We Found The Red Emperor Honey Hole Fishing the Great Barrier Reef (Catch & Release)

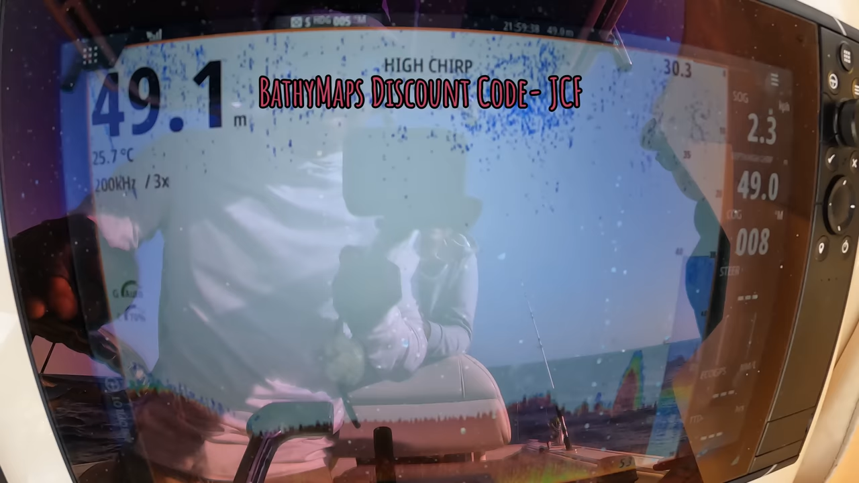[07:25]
On screen: depth 49.1 m, water 25.7°C
There we go, there's an example of a beautiful isolated rock here, just using bathy maps and sounding around,
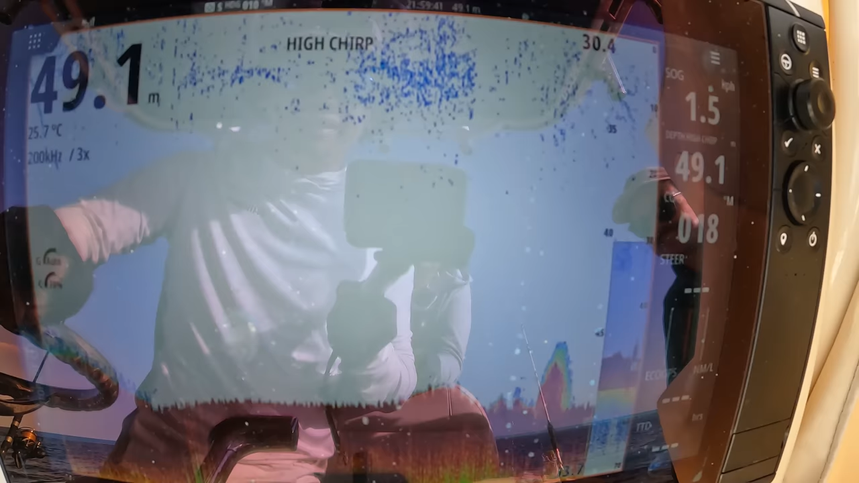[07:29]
On screen: depth 49.1 m, water 25.7°C
and you can see it's just on its own there,
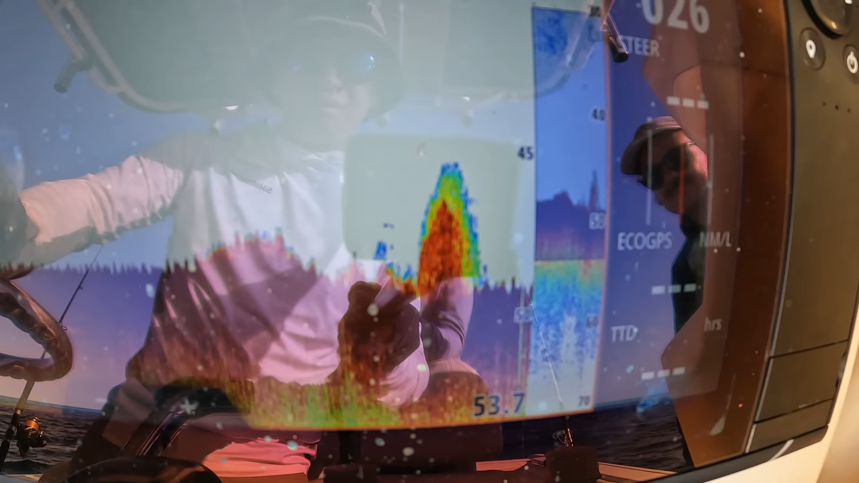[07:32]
sits off the bottom, and there's a little bit of green fuzz sitting above it, so there's fish hugging really tight to it,
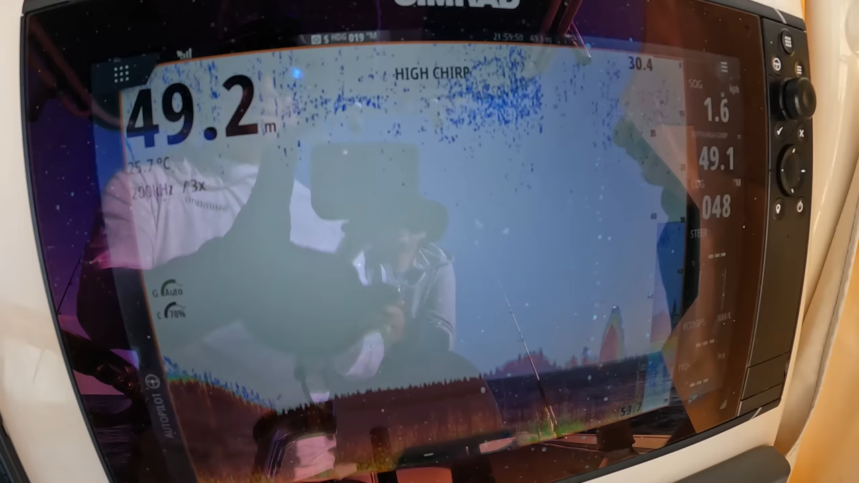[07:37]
On screen: depth 49.2 m
so we're all going to have a drop and see if they're hungry this morning.